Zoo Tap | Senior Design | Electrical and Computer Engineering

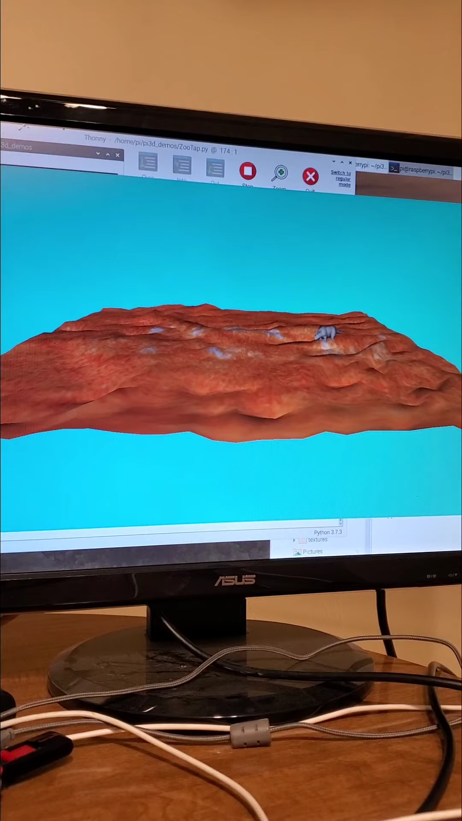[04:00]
The user using this device will have only a couple of controls. First, they can use the mouse to change the position of the 3D map.